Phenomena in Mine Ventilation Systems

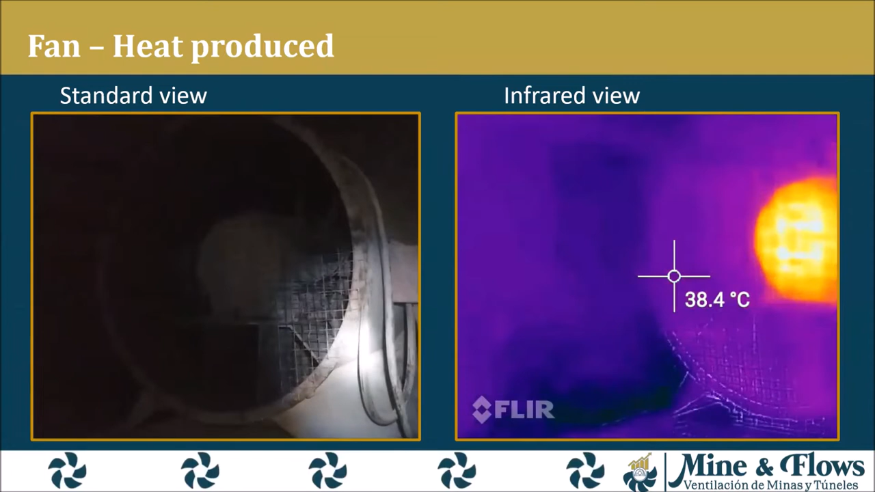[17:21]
On screen: spot 38.4°C
because we need to define if the fan works like impeller or exhaust to use or avoid the effect of this heat.